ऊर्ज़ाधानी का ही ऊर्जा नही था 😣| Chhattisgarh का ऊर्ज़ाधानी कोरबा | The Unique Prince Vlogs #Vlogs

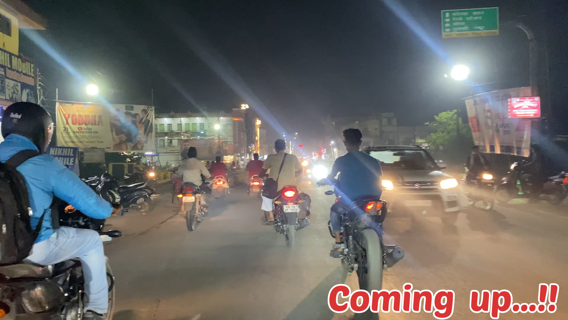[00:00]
यह सकते एक चपरी जा रहा है मेरे रामने उर्फा का सबसे बड़ा पॉल है इसको बोलते हैं दुभाई रोड गाइस
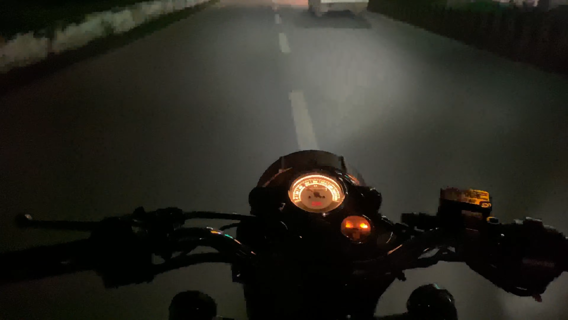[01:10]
आप देख सकते हैं यह है ट्रांसपर्ण नगर और पकट पड़ा ट्राफिक आ गया है आप
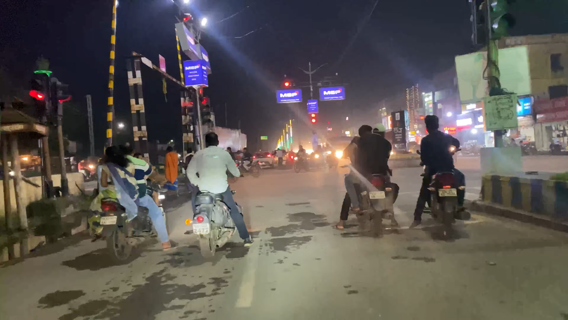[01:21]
दिखाएं दोस्तों यहां पर काफी लंबर
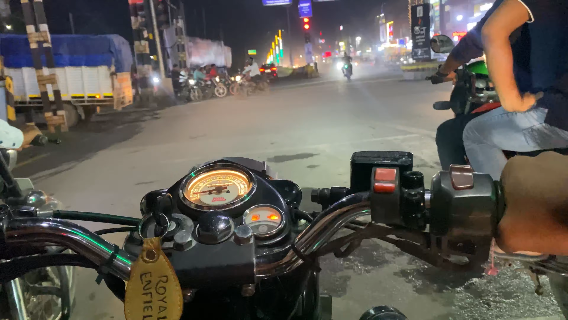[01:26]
प्राइपिंग लगता है आप देख सकते हैं और इस साइड दिखा यह जाता है अपना इंटरें
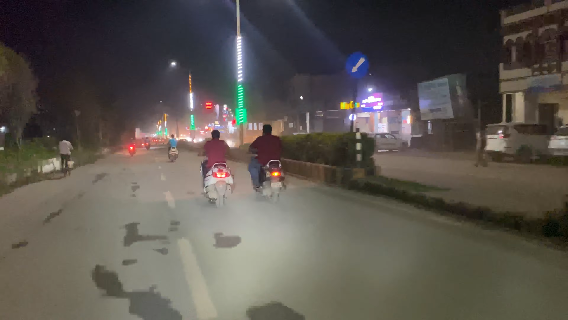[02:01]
तो दोस्तों यह है कुर्बा का मेंन सिटी जैसे कि आप देख सकते हैं सामने जो हमारा सोनालिया पूल बोलते हैं वो एक ब्रीज है उसका नाम सोनालिया पूल है आभी आपको दिखाता हूं दोस्तों यहां का जलेवी काफी फेमस है गाइस अब दे सकते एक छबरी
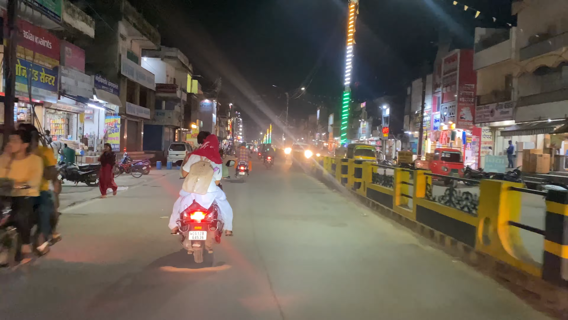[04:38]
पे उसका नाइट व्यू देखते हैं कितना सुन्दर दिख
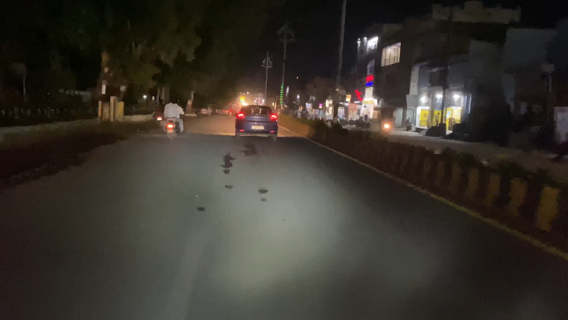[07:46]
तो दोस्तों देख सकते हैं यह वाला वो जो इसकूल है यह वाला इसके हैं मैं पड़ा हूँ दूबर्ड पप्लिक स्कूल हाय सेकेंड़ी स्कूल